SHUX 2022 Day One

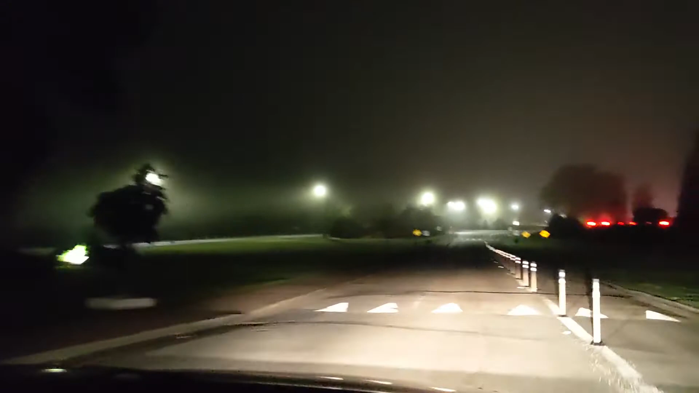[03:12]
Speed bump. That's fine. All right. We have made it into Canada.